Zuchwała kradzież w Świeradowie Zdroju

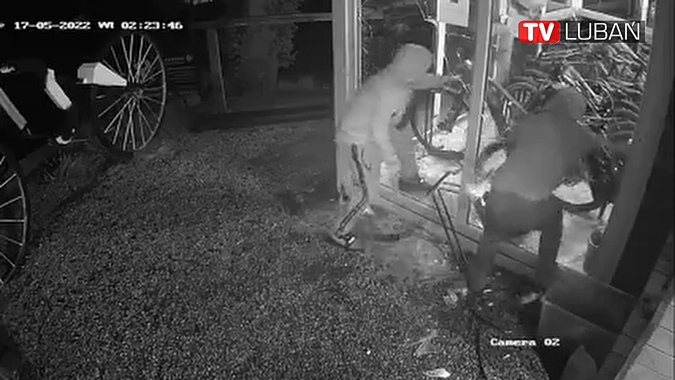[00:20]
wybili szyby i wyciągnęli rowery, co zarejestrowały kamery monitoringu. Złodzieje poruszali się ciemnym Oplem Vivaro na skradzionych tablicach rejestracyjnych. Jeżeli ktoś z widzów poznaje sylwetki sprawców, proszony jest o kontakt z właścicielami wypożyczalni pod numerem telefonu 733 250 747.
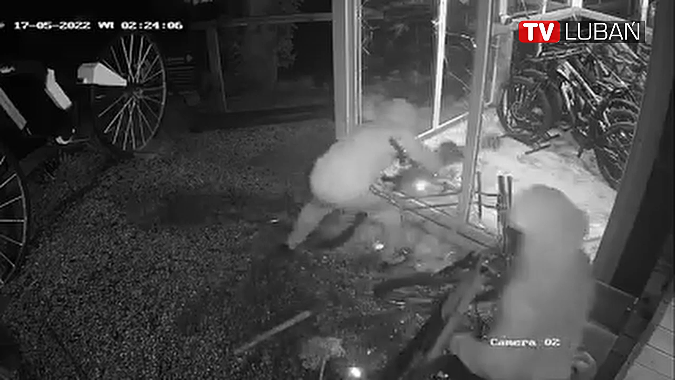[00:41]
Za udzielenie trafnej informacji i odnalezienie roweru właściciele wyznaczyli nagrodę w wysokości 10 000 zł.